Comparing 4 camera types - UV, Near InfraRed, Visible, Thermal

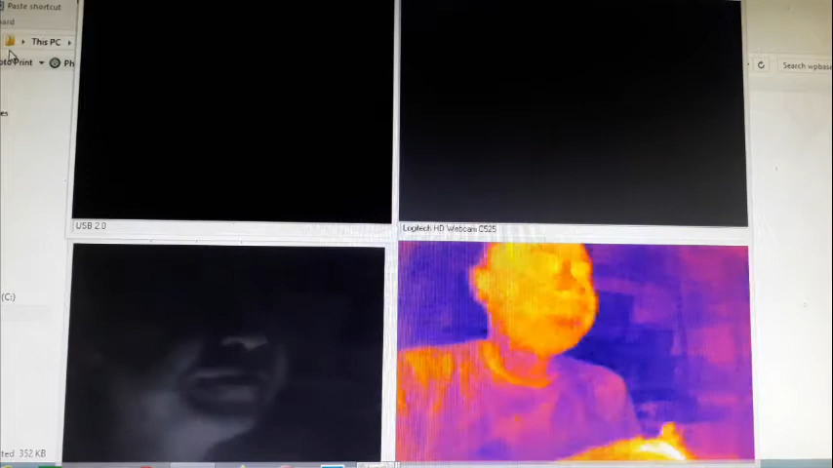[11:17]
so that's why they use these types of cameras for security purposes
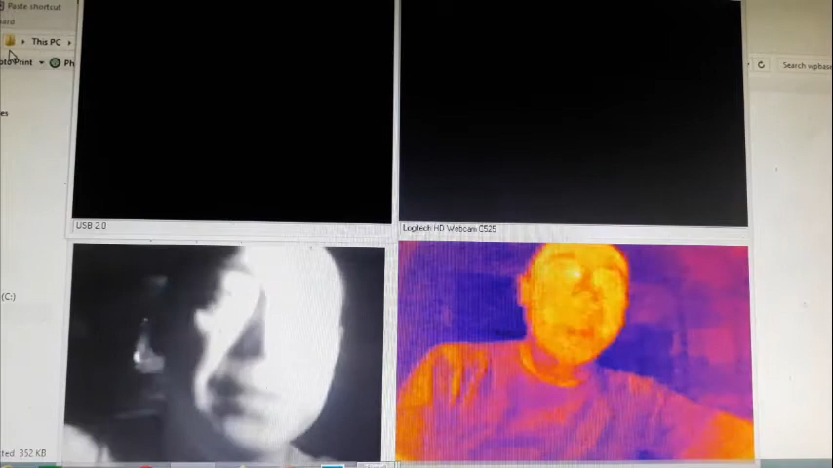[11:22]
because you can see a lot in the dark without the other people actually knowing that you're lighting them up
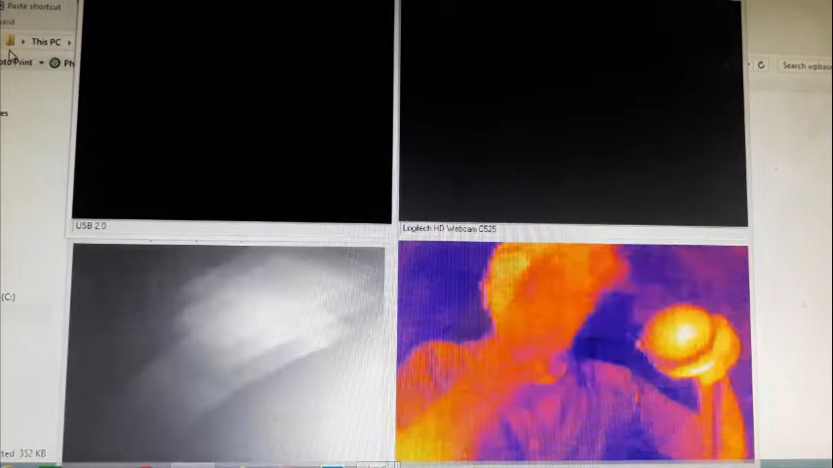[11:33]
okay next yeah one of the things that I wanted to do was you know combine all of these things into just one to one headset that you can see all all these different
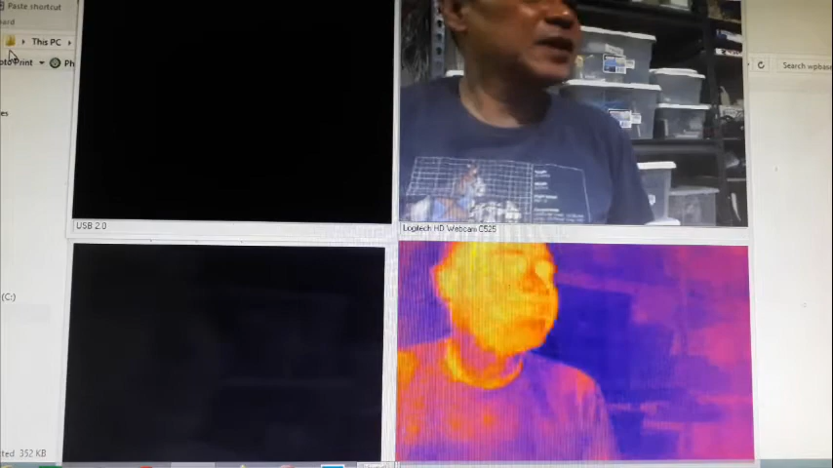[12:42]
how different materials are affected
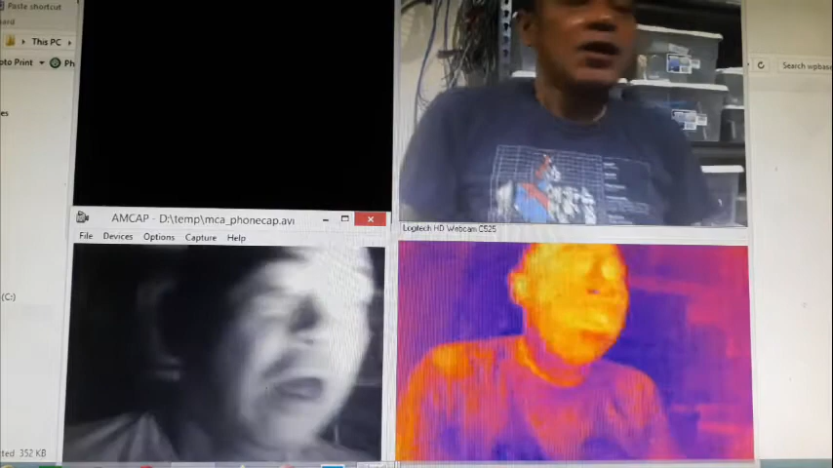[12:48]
okay uh materials so if you take a look these are both black
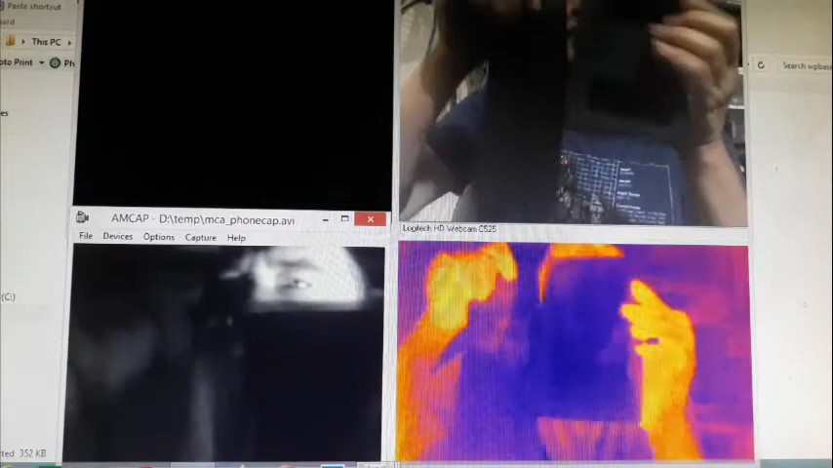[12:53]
black in the
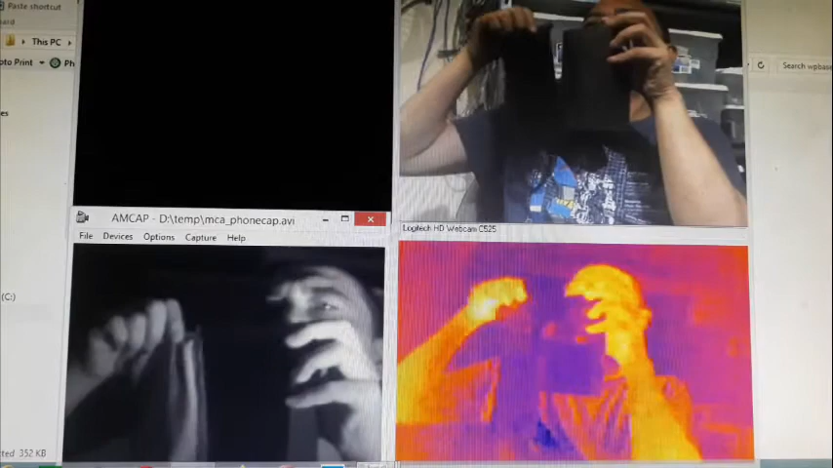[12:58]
take a look at that in the visible light camera but in
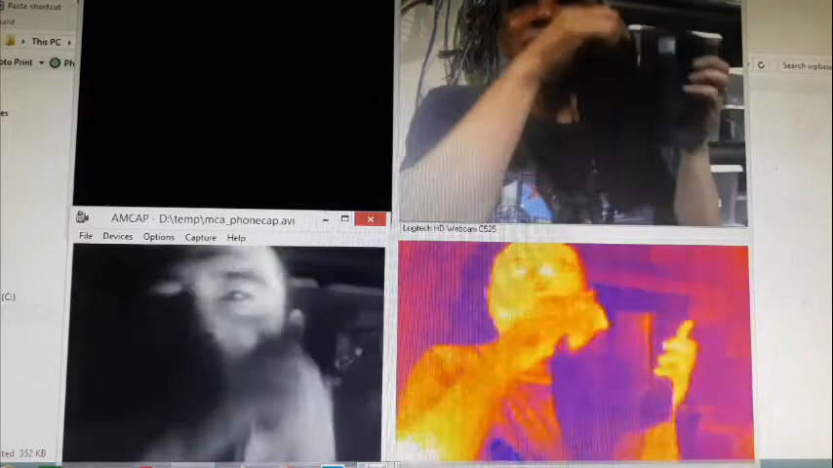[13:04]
near infrared you know this even though it looks black actually reflects a lot of near infrared
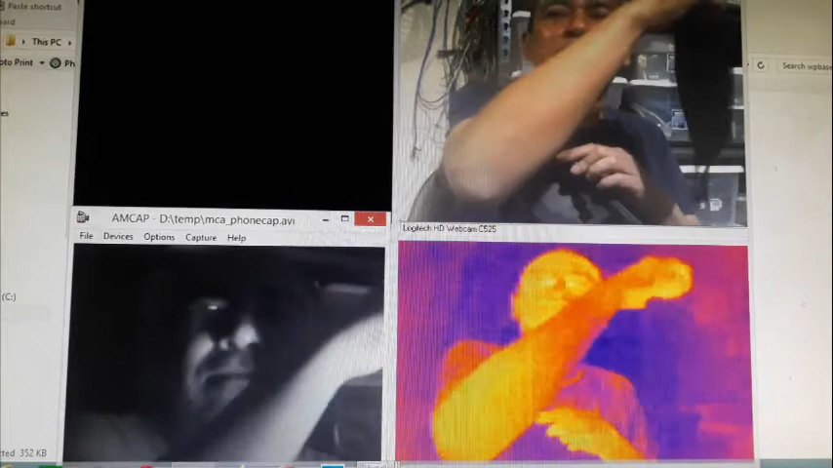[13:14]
so it looks white on the near infrared camera
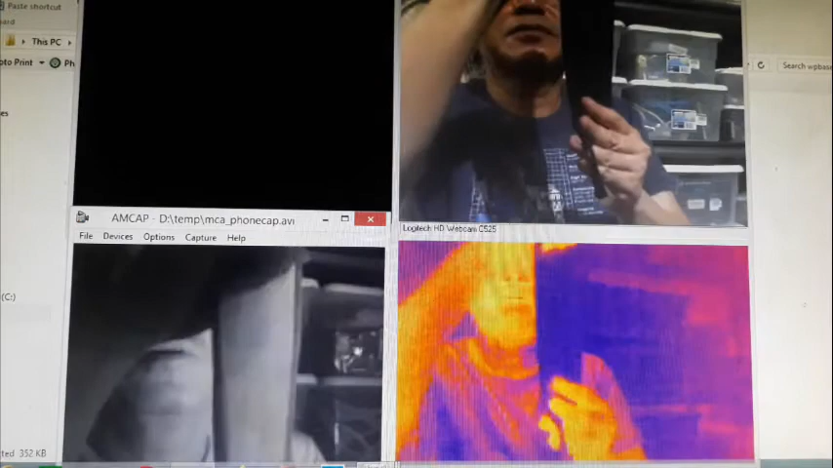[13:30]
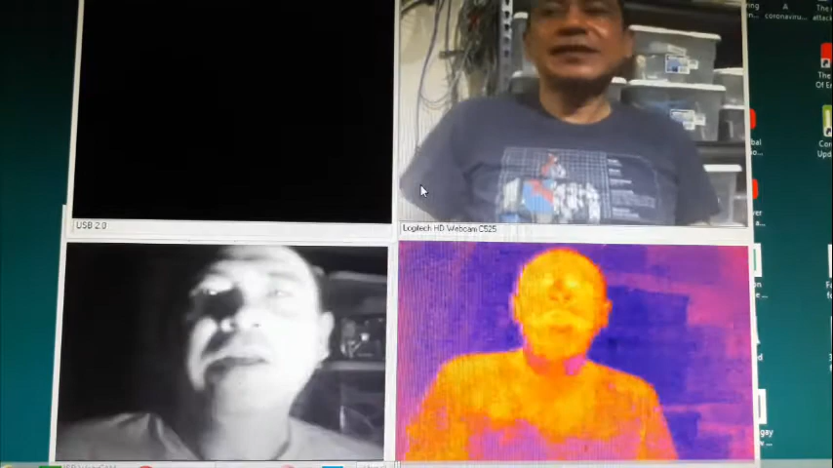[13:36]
okay so next how would a flame look so a flame emits all sorts of wavelengths of light so you can see it in all the cameras next how would I look if I were behind the piece of plastic
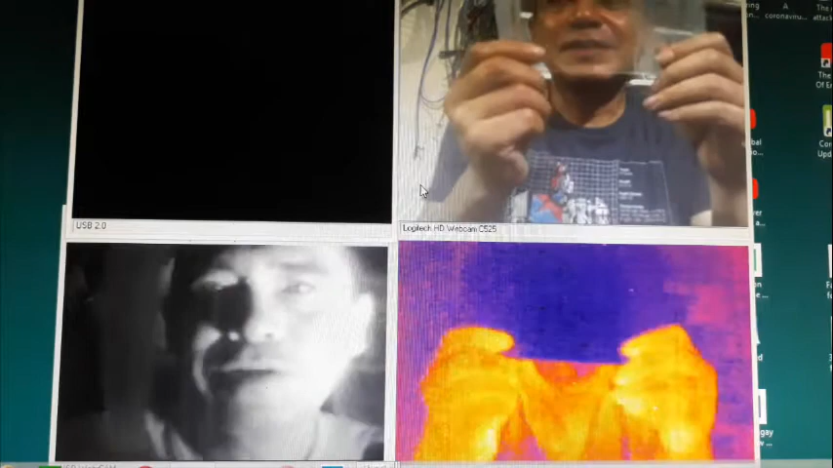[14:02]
aha so you can see plastic passes through you know the visible and the infrared infrared
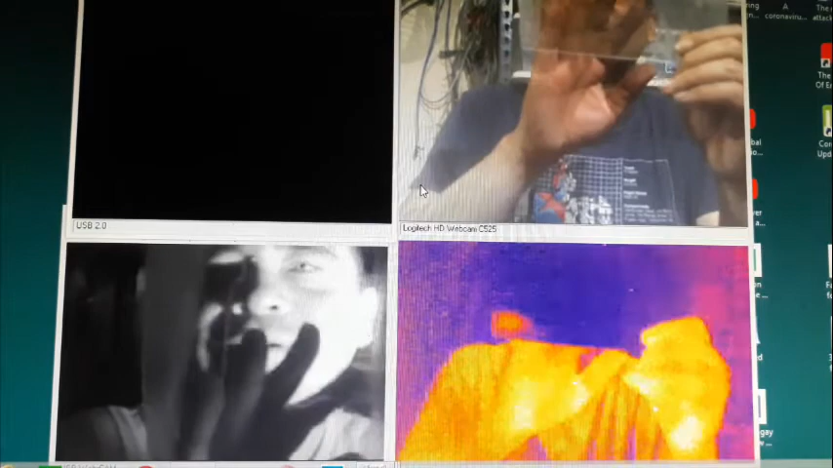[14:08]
but in the far infrared or the thermal it blocks it
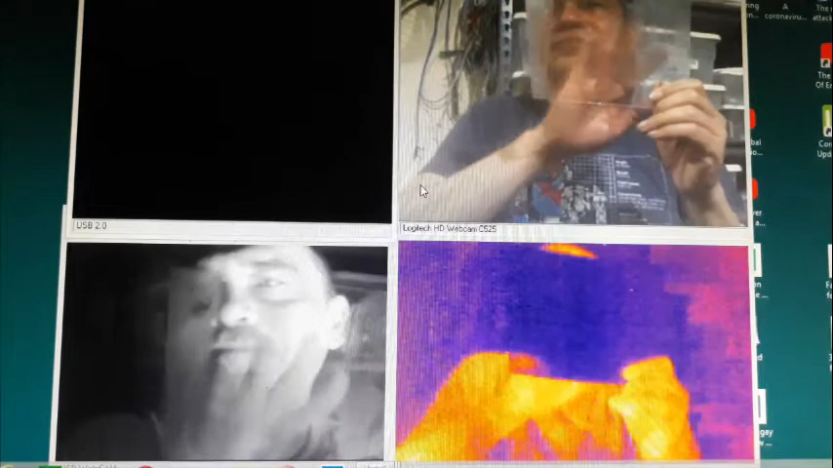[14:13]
and kinda neat ah let's see uh that's also true for you know thin pieces of plastic so that was the reason why earlier when I was shining the this the bulb into the thermal camera uh it couldn't see anything because this glass was blocking it uh wait let me try to get this thing out
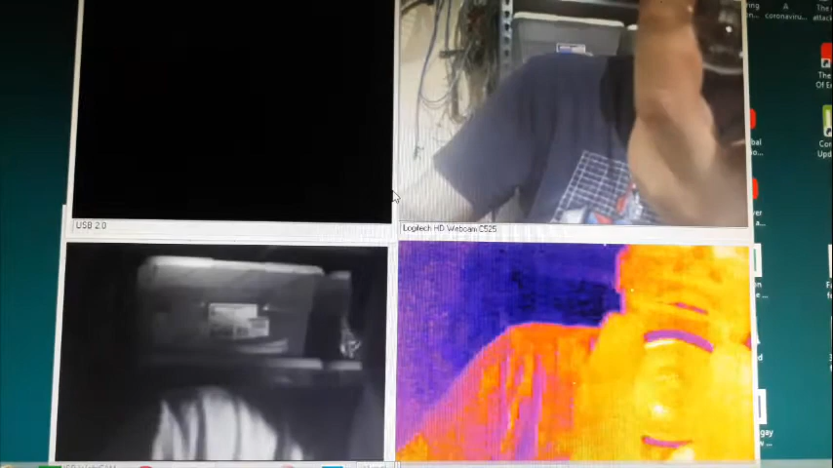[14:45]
there you go so with the glass
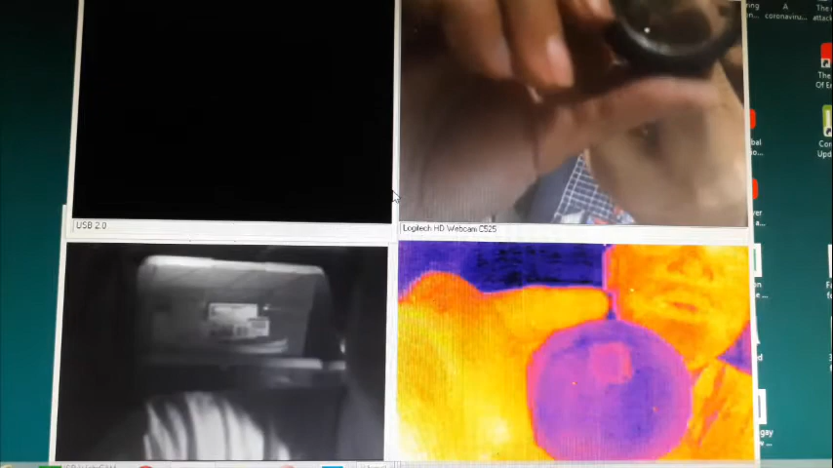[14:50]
can actually it it blocks the the heat coming out of that bulb
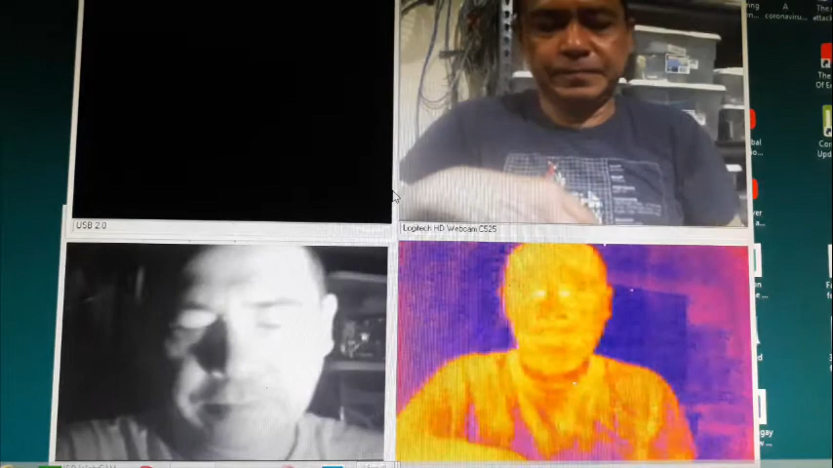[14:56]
okay next so this one is particularly uh uh near to me because uh so this is a plastic trash bag okay so
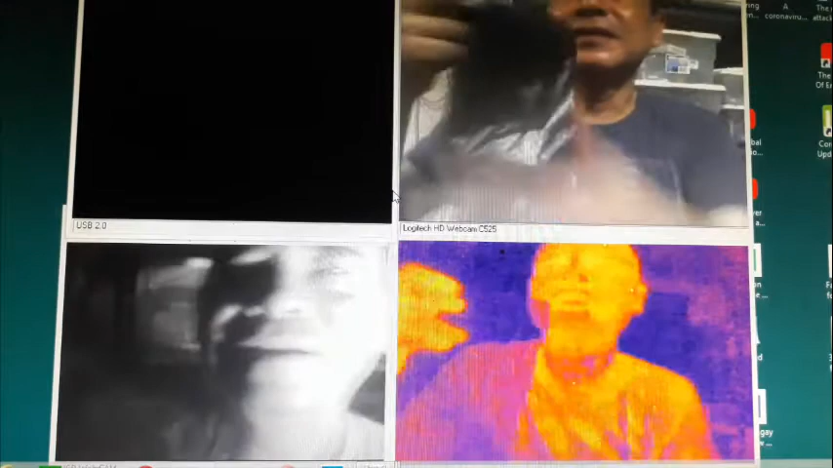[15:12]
what I used to do before was when we were going to the beach I used these trash bags to cover you know the coolers and the uh uh
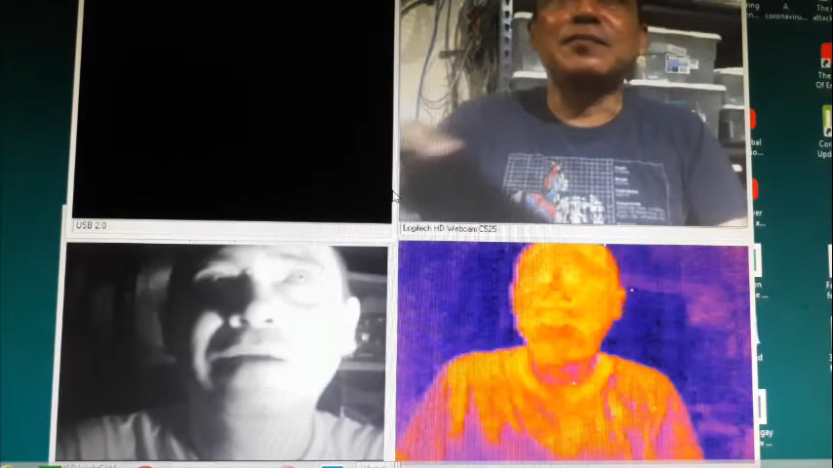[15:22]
bottles of beer because I thought wait hey it's it's black you can't you know it doesn't uh